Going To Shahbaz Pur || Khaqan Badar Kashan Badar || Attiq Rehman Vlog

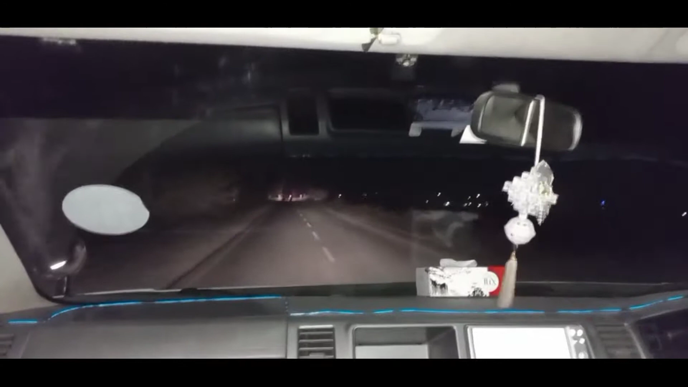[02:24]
जी तो ये अभी हमने कुरी की चौकी क्रॉस की है, ये अभी हमने ये मेन चौक जो है वो करी कुरी का क्रॉस कर रहे हैं, तो पूरी बहलोलपुर जो वो हम ये गुजर रहे हैं इधर से।